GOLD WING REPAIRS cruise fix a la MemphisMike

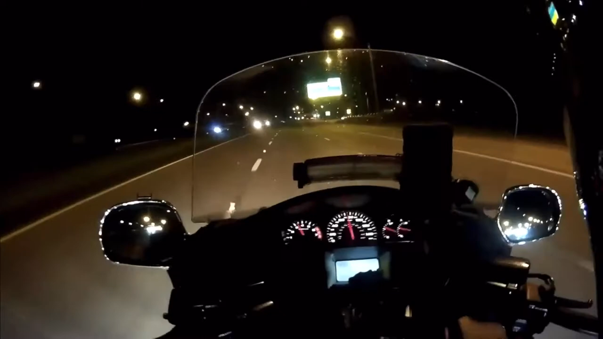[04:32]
And of course, every test ride turns into a long journey. I just want to make sure it's working right. But if you look down here, Memphis, Mike, you could be able to see whose control is all set.
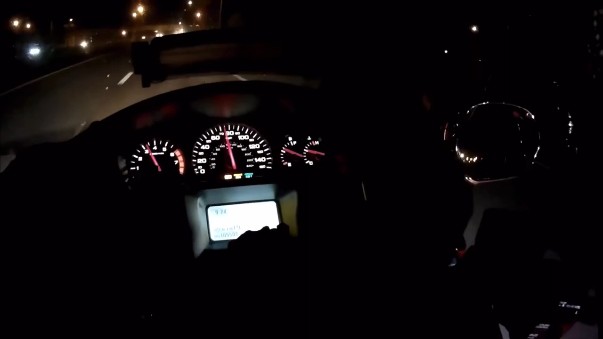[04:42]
Thanks to that fix it that you posted on YouTube. I appreciate it, brother. All right. I'm going to turn this thing around and head back home. For now, Ghost Rider in the repair shop and the test ride. And we're 10-7. Thanks for watching.